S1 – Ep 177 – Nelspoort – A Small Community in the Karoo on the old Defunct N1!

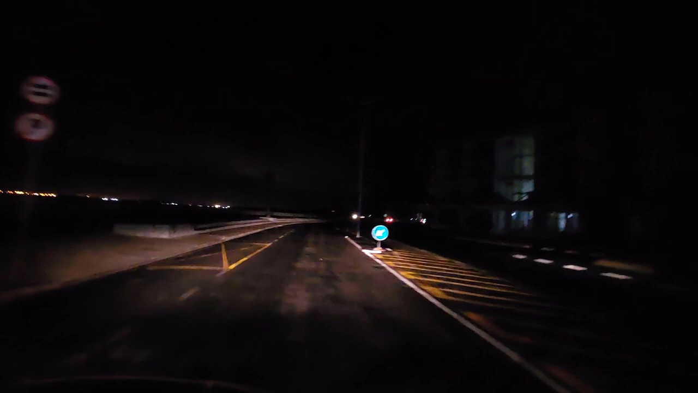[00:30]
It's 4:30 in the morning, leaving Strand during load shedding. Stage 6 load shedding. Mind you. Hello, hello, hello, hello.